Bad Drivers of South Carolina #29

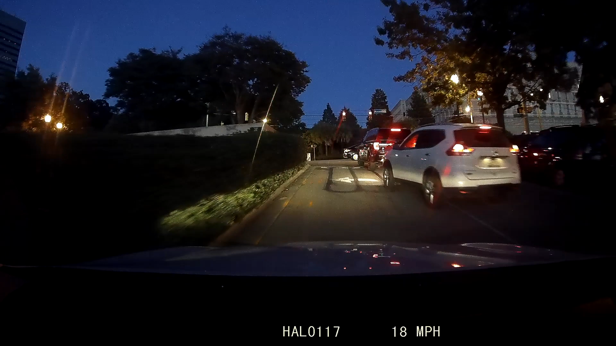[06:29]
Are you going left or are you going right? Oh, you're going left. Wonderful.